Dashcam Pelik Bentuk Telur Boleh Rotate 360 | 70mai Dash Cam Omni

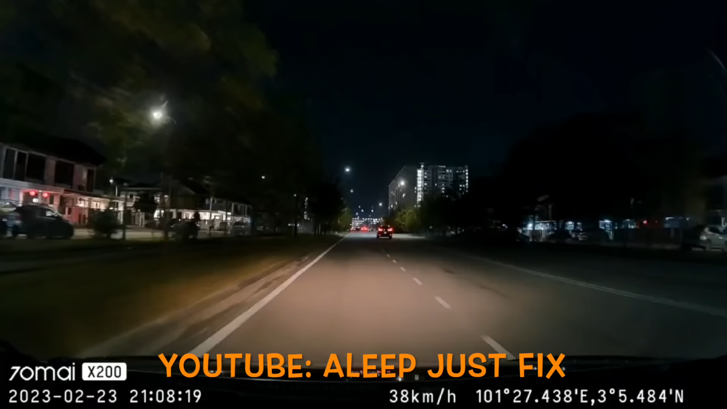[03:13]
ke Kita still boleh tengok playback dengan baik Dan agak terang jugalah Sebab aperture dia besar F1.5 Selain tu Features dia anda boleh buat voice command juga Tengok ni Shoot left